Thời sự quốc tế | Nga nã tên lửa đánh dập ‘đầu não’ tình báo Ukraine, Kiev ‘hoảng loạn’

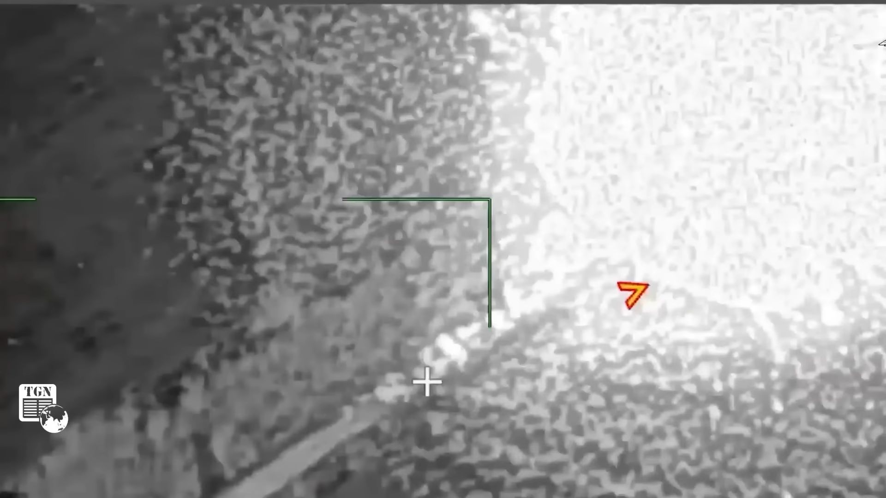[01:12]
hai bệ phóng của hệ thống tên lửa phòng không Patriot bị phá hủy trên chiến trường đã nảy sinh suy đoán về công tác gián điệp trong hàng ngũ lực lượng vũ trang Ukraine,